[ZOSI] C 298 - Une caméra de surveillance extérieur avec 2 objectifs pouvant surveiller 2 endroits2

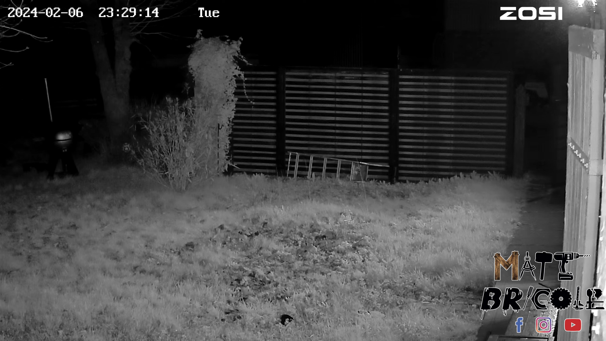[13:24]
peux t'asseoir percevoir du coup tu as la vision nocturne en noir et blanc en couleur comme sur beaucoup de caméras maintenant enfin je trouve que c'est une caméra